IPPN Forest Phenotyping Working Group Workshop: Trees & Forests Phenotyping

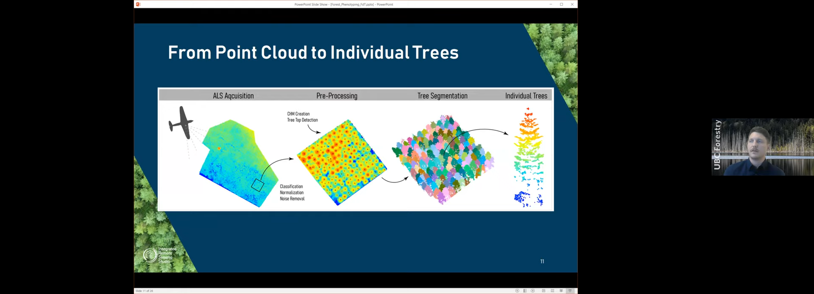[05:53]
In general, the pre-processing steps are the same, regardless of what our ALS acquisition source is. But that pre-processing is really what makes all the difference. So this is where we have to classify, clean,
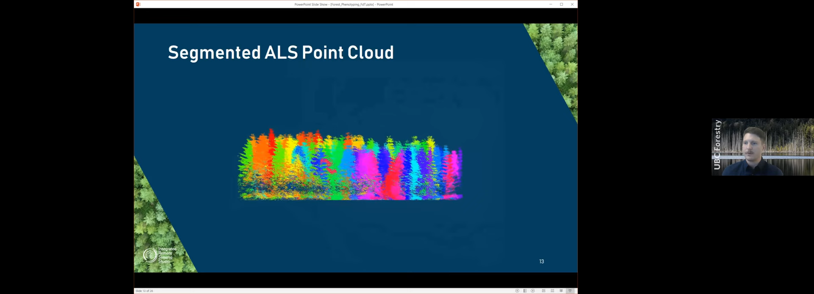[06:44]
However, once we have gone through all of these steps, this is the result. We get a point cloud that is nice and clean, it's normalized, it's been segmented, and it's been clipped to the appropriate plot.
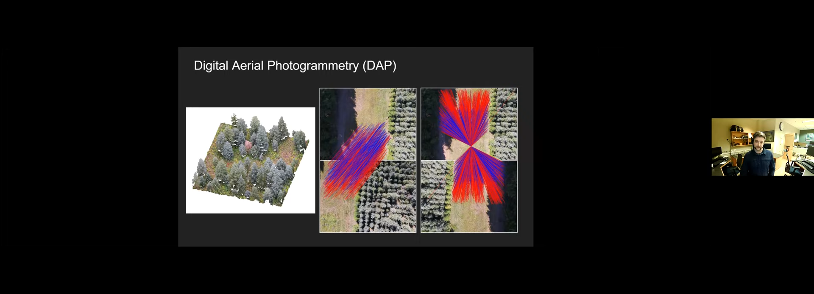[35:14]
So it works by iteratively detecting common features in pairs of images and then trigonometrically deducing the point in space of each point. And you end up with hundreds of millions of points, and you can get very, very detailed three-dimensional structure. So we actually use two slightly different technologies to extract spectral information.